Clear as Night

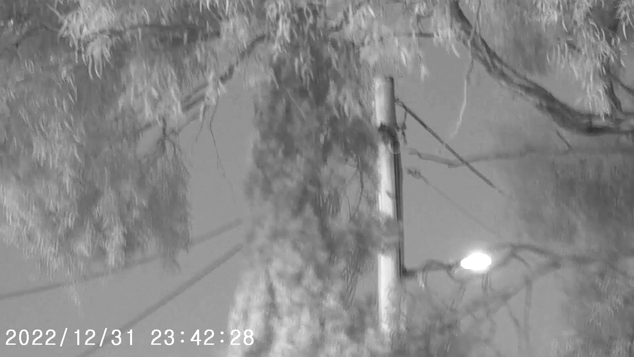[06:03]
Let's see who's... Oh, we see one. That is... Who that is? Zoom in.
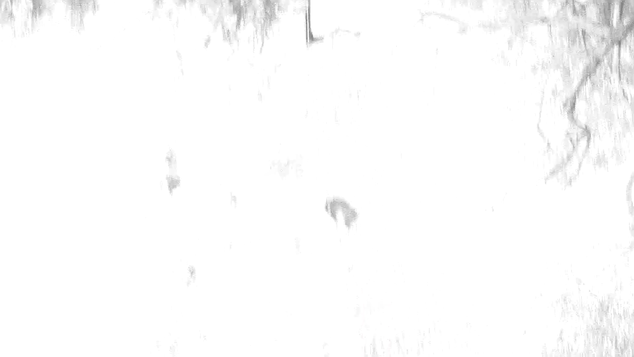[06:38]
So right now, let's scan the tree and whoever's going to be on the tree now as well.
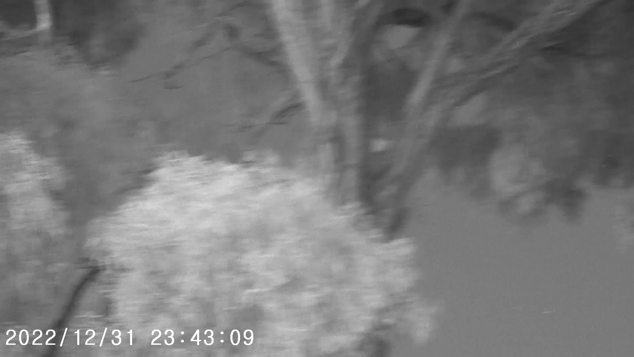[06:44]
No one else. So right now, let's go back to Mama. All right.
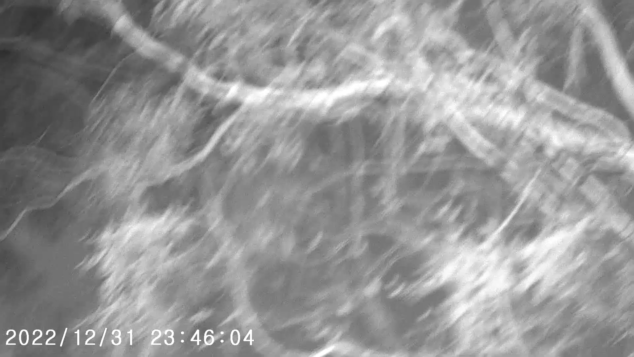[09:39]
Shit, next to me. Right next to me.